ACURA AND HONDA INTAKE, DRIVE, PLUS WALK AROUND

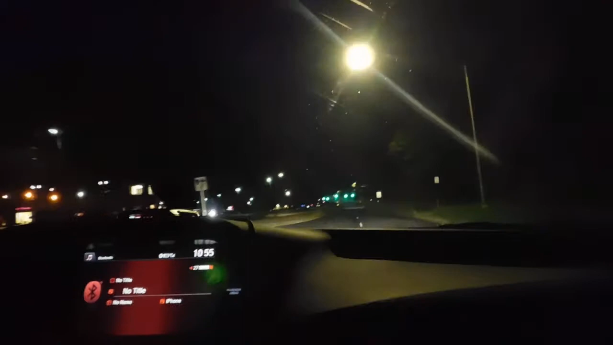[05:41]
Start heading back and show them We're going to get on this intake one more time As you guys can see in the front those are the stock LED headlights that come with the car they're beautiful Plenty plenty of power on the signature jeweled eyed headlights If you guys remember my Accord video for those of you that watch I upgraded the headlights with this Acura There's no need to as you guys could see There's plenty of room in the front for visibility